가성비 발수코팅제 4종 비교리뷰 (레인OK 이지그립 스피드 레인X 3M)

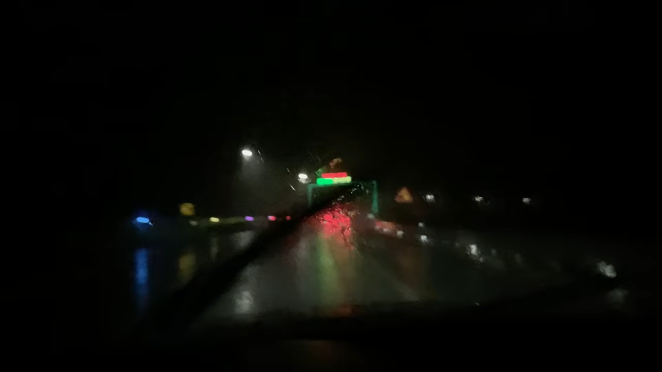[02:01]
운행하신 분들의 의견을 믿고 직접 유막제거를 하고 빗길주행을 해봤습니다 광주에서 부산까지 편도 270km 약 3시간 이상 포구속에서 운행했었는데 절대로 친수유리로는 운행을 안할거라고 다짐하는 계기가 되었습니다 운행하면서 직접 체감해보니 스프레이형 발수코팅제라도 급하게 구매해서 앞유리에 뿌려 발수코팅을 하고 운전해야 그나마 안전할